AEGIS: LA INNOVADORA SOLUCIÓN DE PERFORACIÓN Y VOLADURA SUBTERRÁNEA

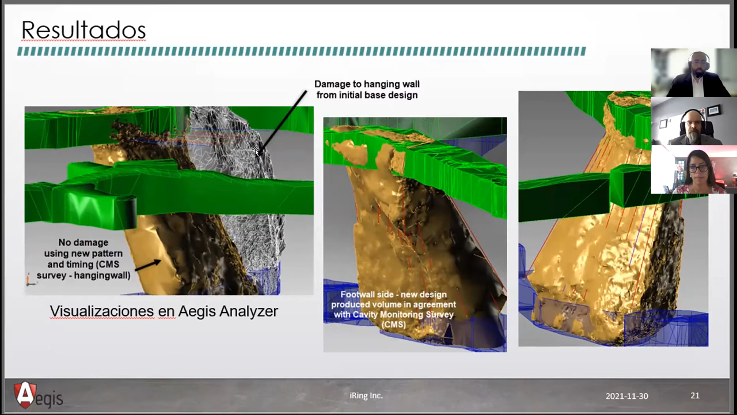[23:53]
anteriormente y el volumen dorado que es el que nosotros ayudamos a diseñar como ven el volumen gris se extiende mucho más ya de lo deseable y genera el daño sobre las paredes superiores del rebaje